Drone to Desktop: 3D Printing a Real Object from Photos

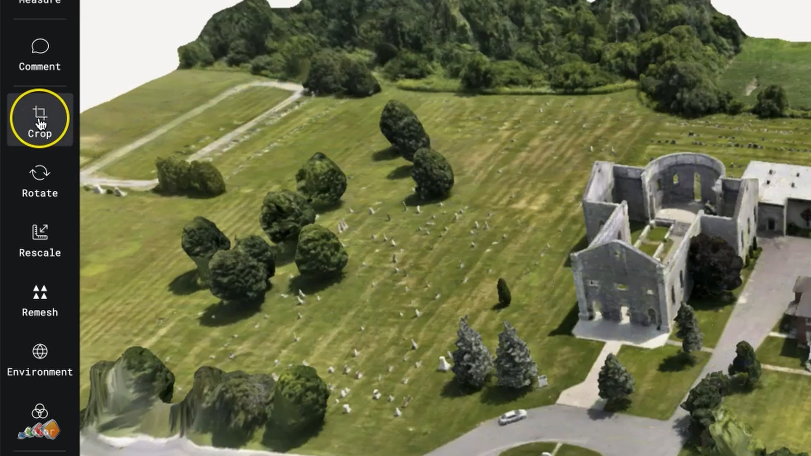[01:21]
So we're going to have to do a quick bit of an edit using the crop tool on the left-hand side to crop in to just the area that we're concerned with.